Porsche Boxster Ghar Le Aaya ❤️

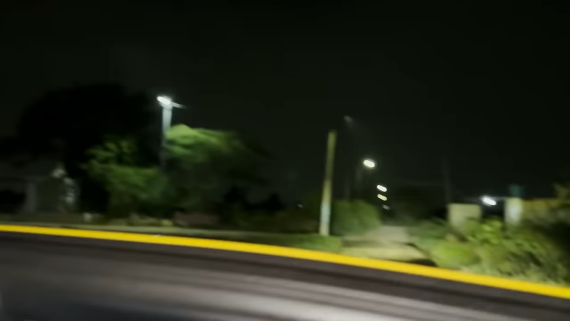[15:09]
देखो भाई खेतों में आ गए हैं अपने गांव के और ये थोड़ी सी यहाँ पे साफ रोड है, कैसा लग रहा है?
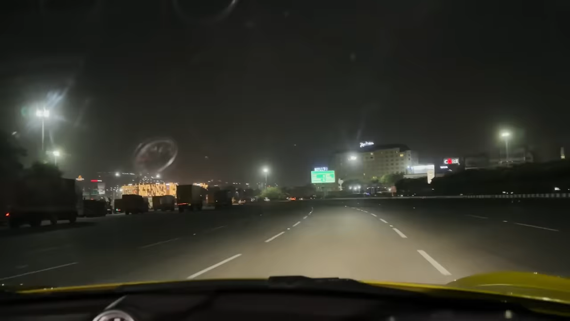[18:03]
लो भाई अब ये Porsche लेके हम गुड़गांव में भी एंट्री मारने वाले हैं। वो सामने इतनी लाइटिंग वाइटिंग हो रही है, वो है भाई एम्बियंस मॉल।
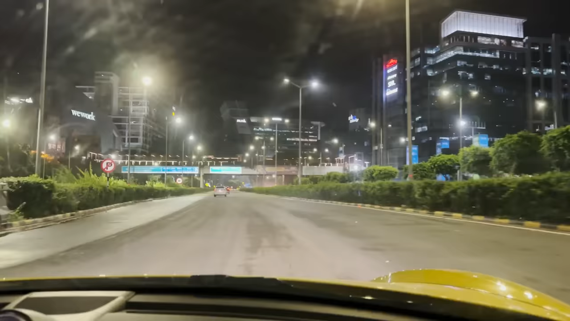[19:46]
तो भाई ये अपनी गुड़गांव की फेमस रोड DLF वाली।